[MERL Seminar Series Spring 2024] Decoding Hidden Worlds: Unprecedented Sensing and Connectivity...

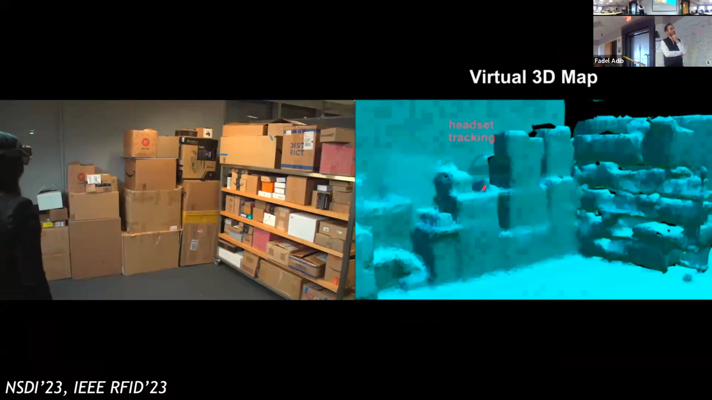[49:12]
As the user walks, XAR tracks the headset's trajectory and combines it with RF measurements to estimate the location of the RFID tag in the environment.
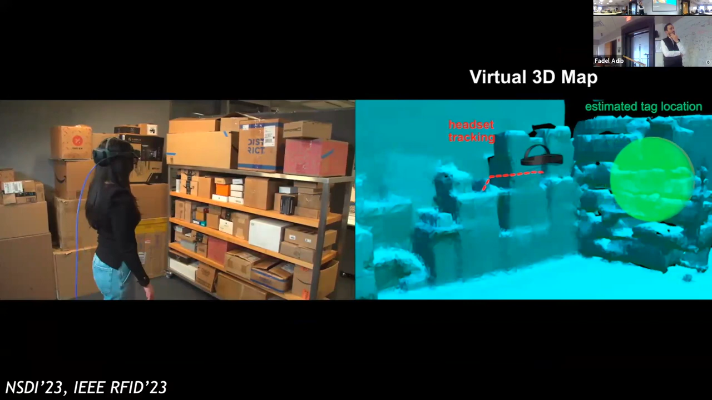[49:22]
XAR opportunistically leverages the natural human motion to collect measurements from various locations and narrow in on the position of the requested item. When XAR is confident of the location of the item, it is visualized on the AR glasses as a holographic globe for the user.
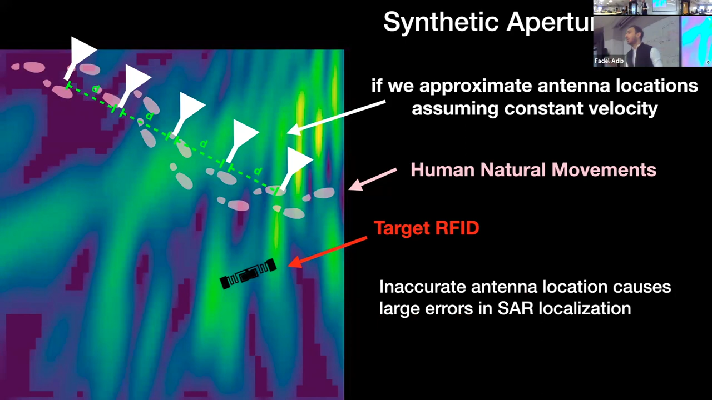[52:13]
And what happens is that the inaccurate estimate of the antenna locations can cause large errors in the SAR localization. So to be able to locate the tags while leveraging natural human motion, the idea that we had is we realized that the headsets themselves have internal tracking.
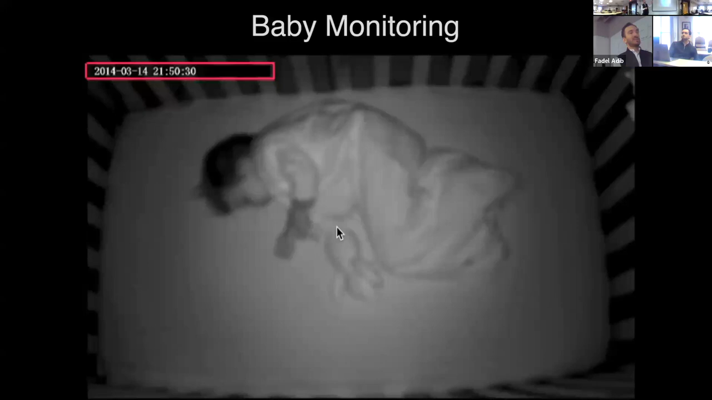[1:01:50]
So what we did, this is actually the output video of a baby monitor. If you look in the top left, you see that time is passing. But when you look at it, all you see is a still image. And what we did is we took this baby monitor and we augmented it with the output of our device. And when we did that, we started being able to get the baby's breathing. So, for example, here you could see the inhale and exhale motion.